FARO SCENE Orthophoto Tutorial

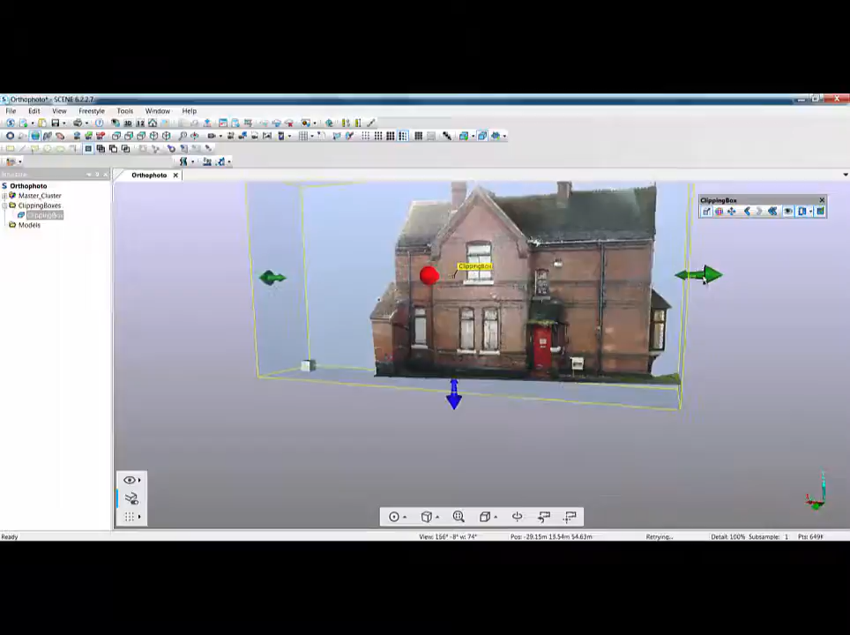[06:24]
just so I'm picking up that bay window on the left hand side you can see where I've trimmed this data I haven't trimmed it very level so I'm just going to level that up on there and there I've got my image now
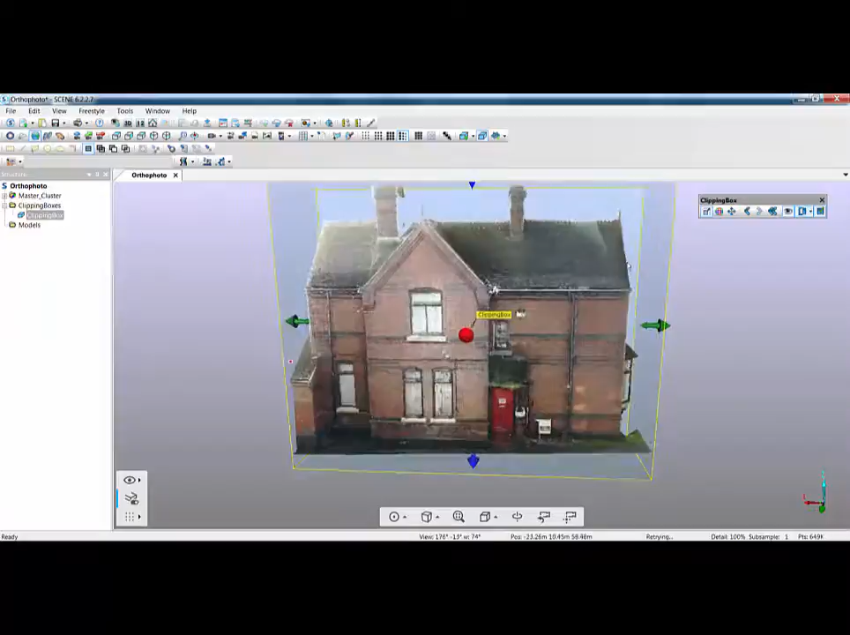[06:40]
orientated to look like that on the screen that's the view I'm going to get if I orientate myself to look like
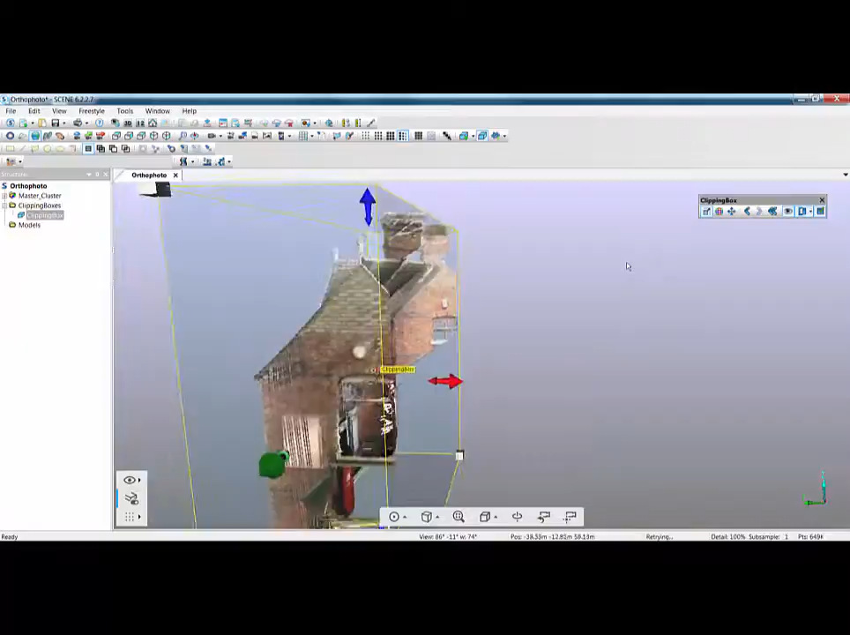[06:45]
that then that's the view I'm going to get from the clipping box similarly if I'm looking down on the top of the clipping box
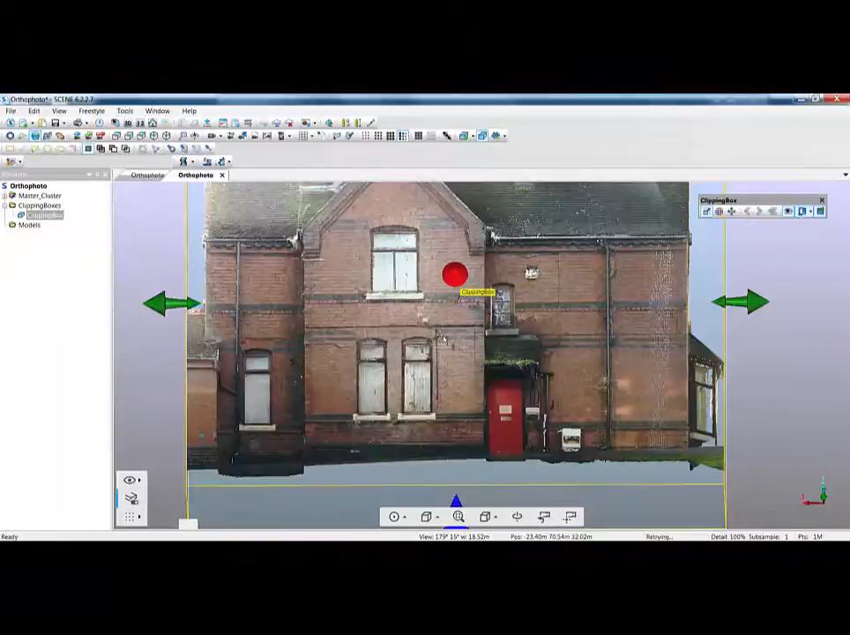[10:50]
and then using this clipping box if I modify the clipping box now what I want to do is just turn it around
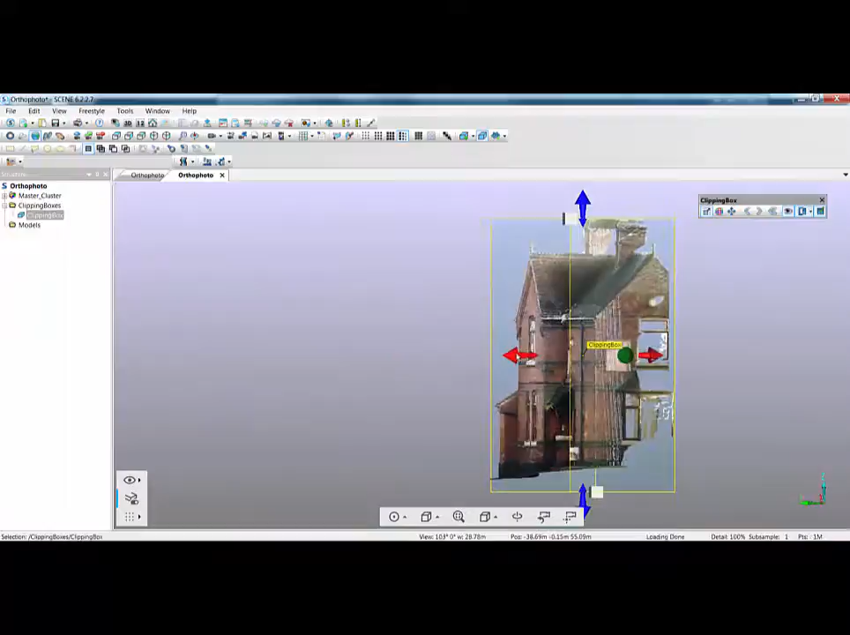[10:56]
I'm going to pull it right in tight to this elevation here and then pull this one in to about here